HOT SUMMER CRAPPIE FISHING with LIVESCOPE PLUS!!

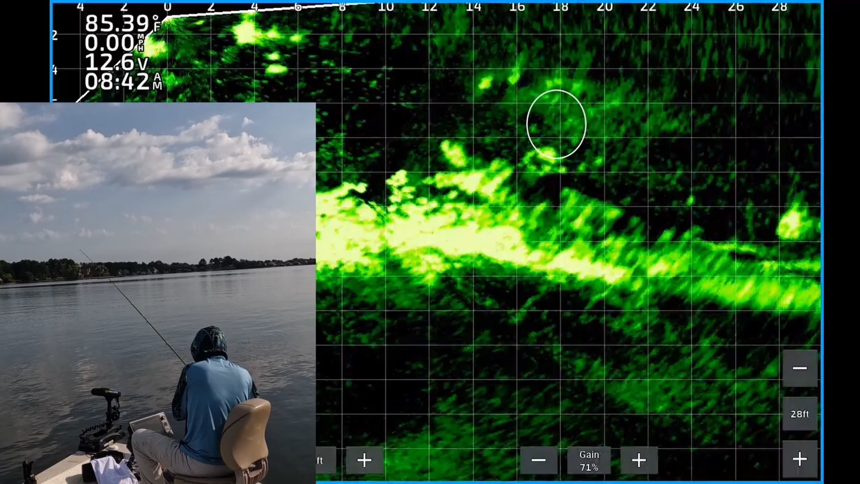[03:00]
On screen: water 85.39°F, speed 0.00 mph
There he is. 843. It's 10 feet out.
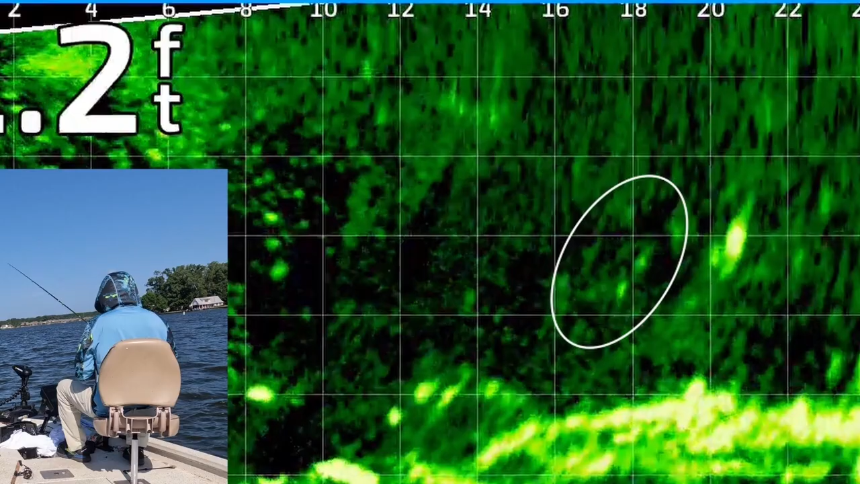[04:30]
There's one. 14 feet out. Small one. Nah, he ain't too bad.
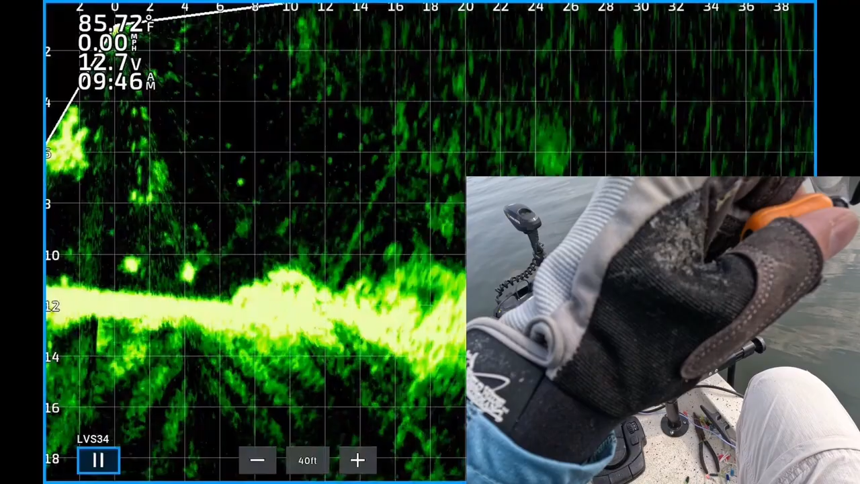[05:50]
On screen: water 85.72°F
Oh no, that's a crappie. Dang. It's like 18 feet out.
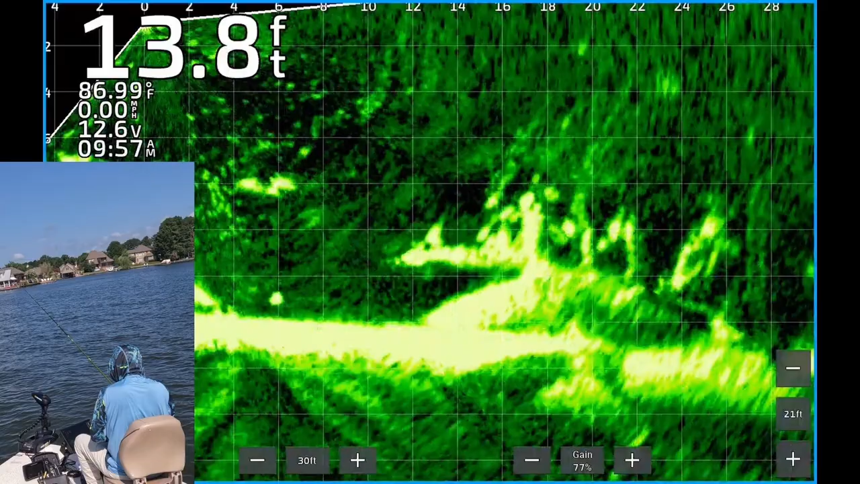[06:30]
On screen: depth 13.8 ft, water 86.99°F
There's the weight and jig. A fish is following it. Didn't take it though.
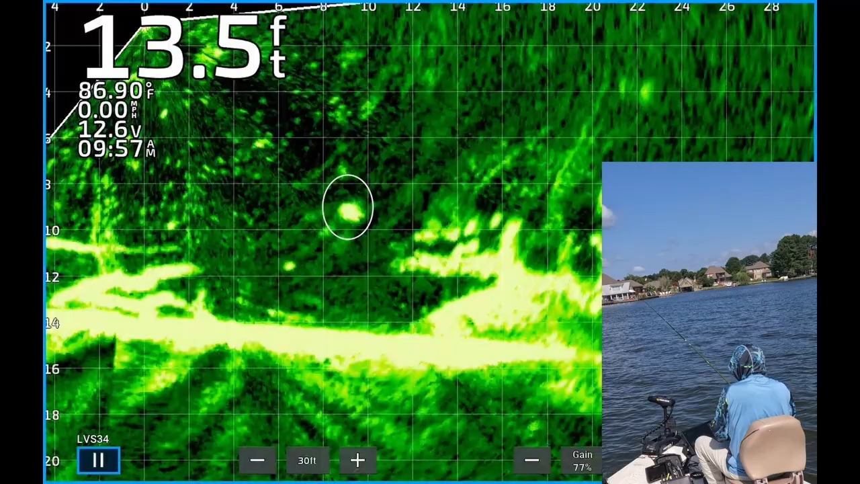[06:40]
On screen: depth 13.5 ft, water 86.90°F, speed 0.00 mph
And right about that time, I spotted that nice crappie right there. The jig and weight are right above it. He's looking at it and thinking about. There's one right under the boat, 8 feet out. That's what I'm talking about.
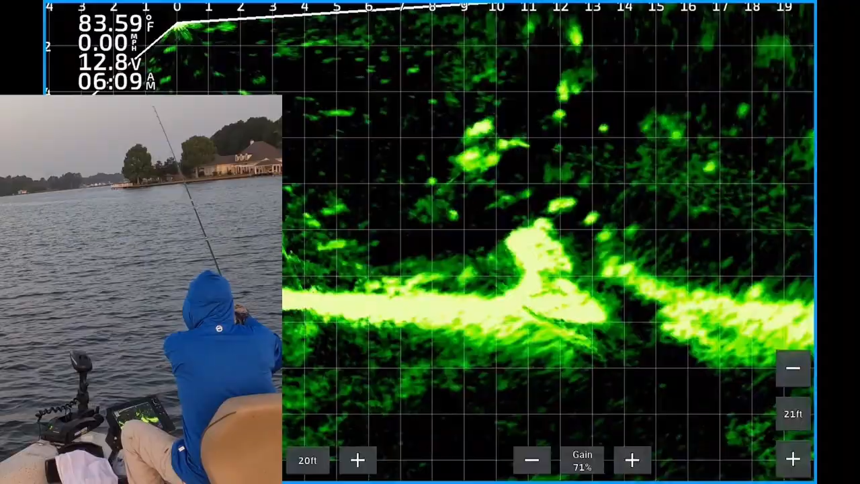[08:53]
On screen: water 83.59°F, speed 0.00 mph
There you see the jig dropping down, and you see the fish about 10 feet from the boat. There's the weight and jig right above the fish. He's looking at it. Boom! He ate it right there, not even 3 feet deep. This is a nice crappie.
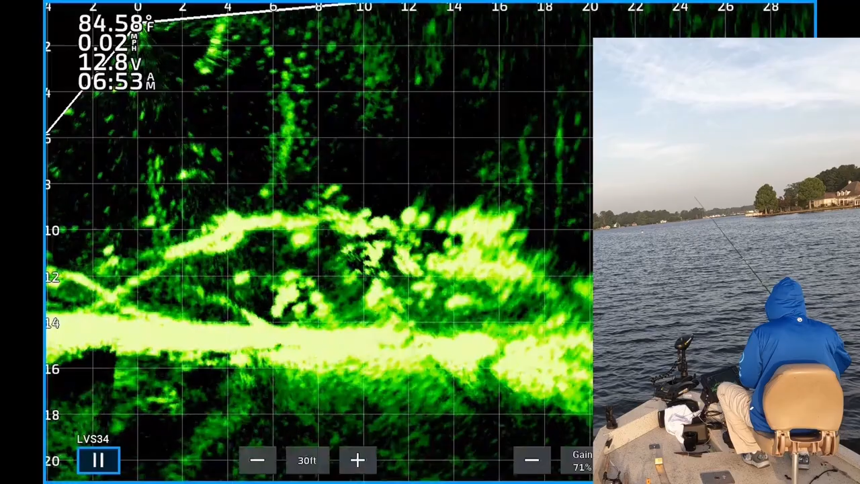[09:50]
On screen: water 84.58°F, speed 0.02 mph
Okay, here's another cast. About 13 feet out from the boat, coming down to the brush pile there. You can see the weight and jig right above the brush pile. Boom, one of them hit it right there. Came up out of the brush. They were on fire.
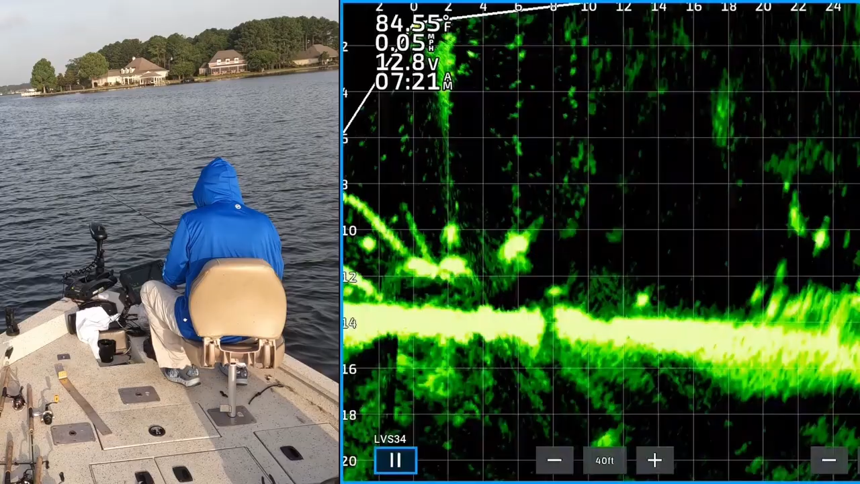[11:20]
On screen: water 84.55°F, speed 0.05 mph
Now you see that one fish chased it down. So I targeted that specific fish and he ate it. Man, that's my favorite way to fish because you can really feel the thump most of the time and you're watching them hit it.
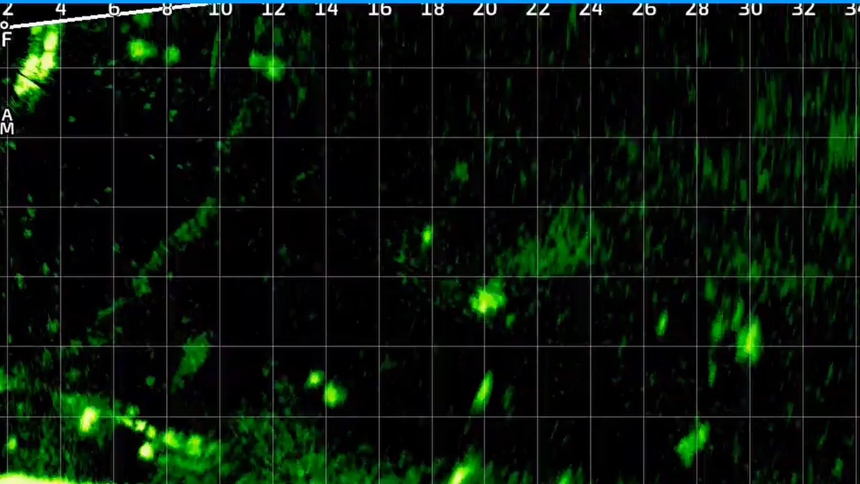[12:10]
All right, there's a waiting jig, 28 feet from the boat. Coming up on a nice looking crappie right there. Just over the top of him right there. One of them peeled off. There were two of them. He's looking at it. Boom! He had to eat it. That was a nice one right there. And he sure enough got off. What a heartbreaker.